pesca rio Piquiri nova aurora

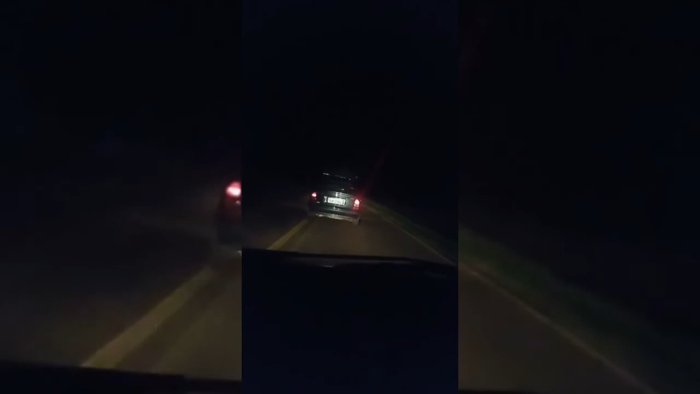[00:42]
Dez horas da noite. Caiaque em cima do carro ali. Lá na frente tá o testinho. Carretinha lotada de caiaque. O meu tá aqui em cima. Bora, bora, piquinizão. Mais um final de semana abençoado aí. Que Deus abençoe. Tchau, obrigado. Ô, meu povo.